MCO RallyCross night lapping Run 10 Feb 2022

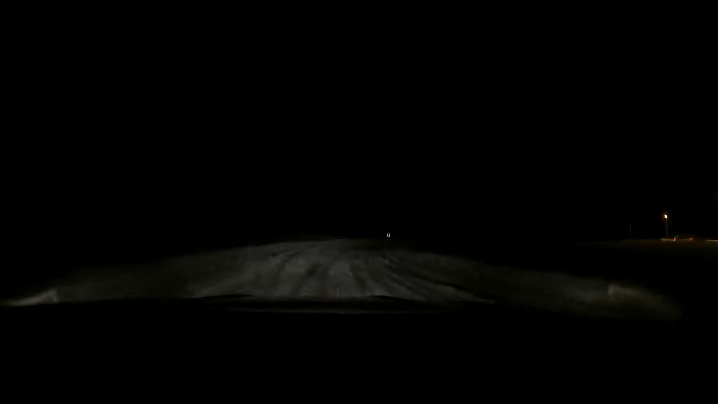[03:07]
Trail brakes. Nice. There's still some grip in that one. Trail brake here. No! Ah, bollocks.
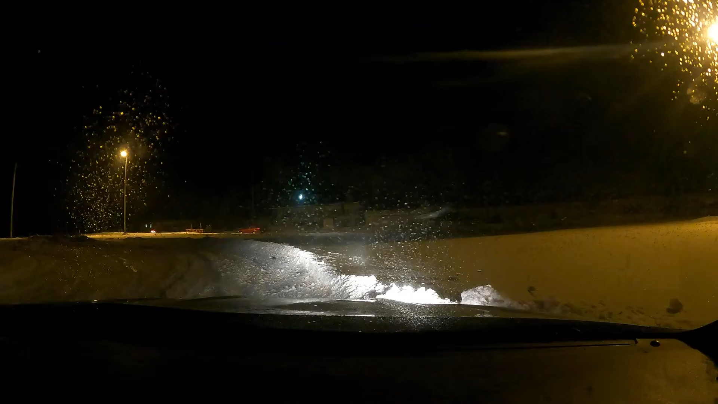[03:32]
It's gonna happen just once at least. Fuck. Just hope I didn't lose my bumper in the snow.